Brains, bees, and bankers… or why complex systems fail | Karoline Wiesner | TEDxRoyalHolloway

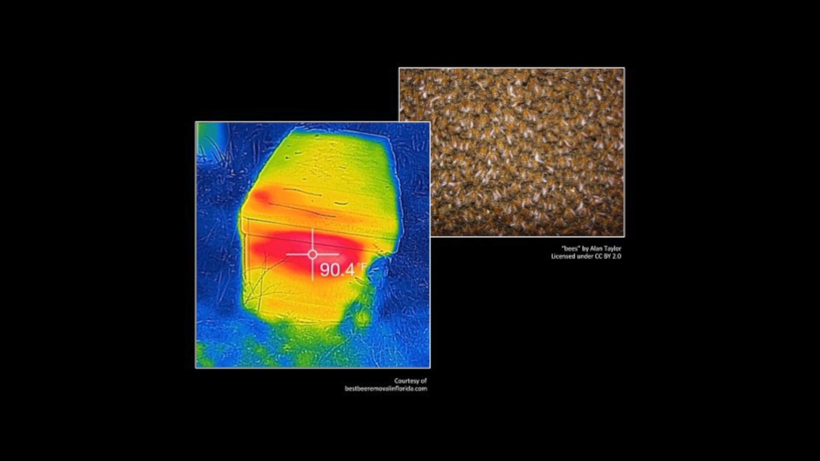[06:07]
what we see is that at the core of the hive, the temperature is at a constant 34 degrees Celsius.